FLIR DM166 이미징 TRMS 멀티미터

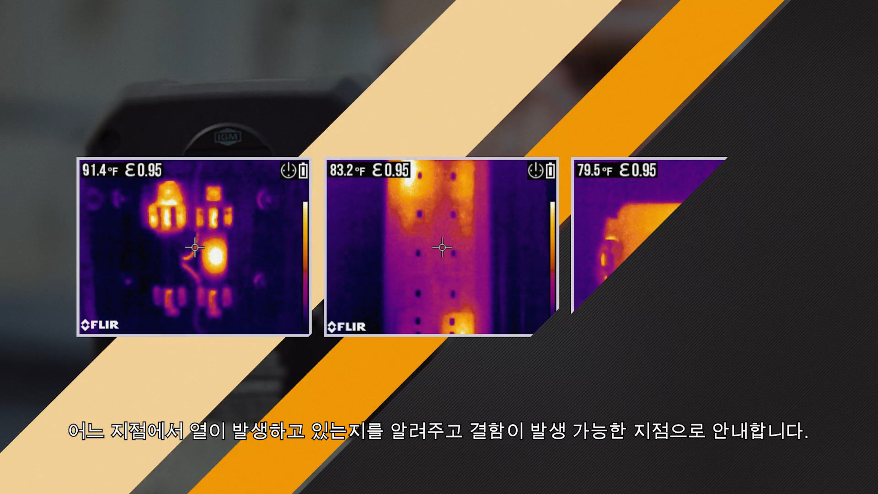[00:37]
then guide you to the precise location of a potential fault.
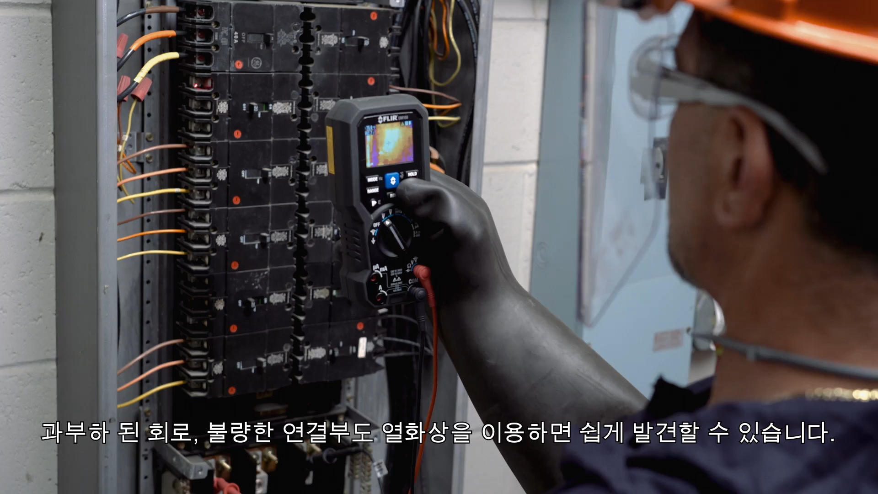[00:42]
Locate overloaded circuits and loose connections with thermal imaging, target where to measure with the built-in laser,
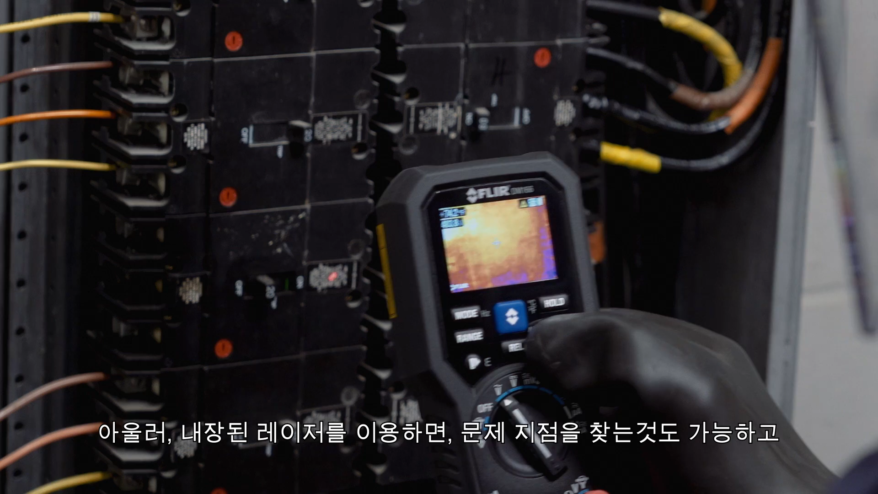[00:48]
and rely on proven FLIR multimeter test functions to diagnose overheating components,